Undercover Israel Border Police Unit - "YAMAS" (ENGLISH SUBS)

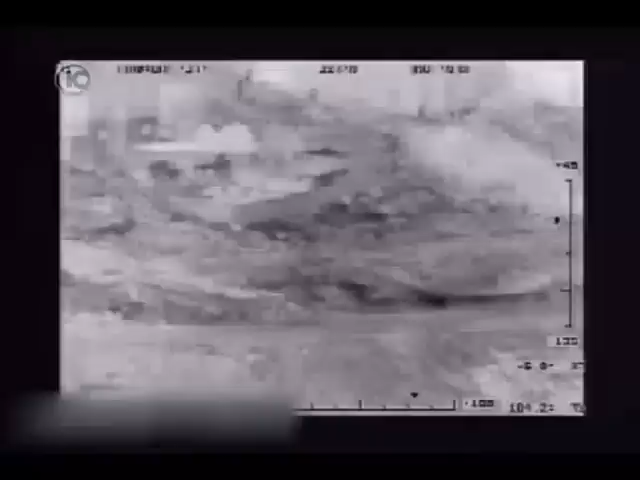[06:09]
כך זה נראה מלמעלה הלוחמים שהותנו בתוך השטח מתקרבים לאברהם ומבצעים מהצר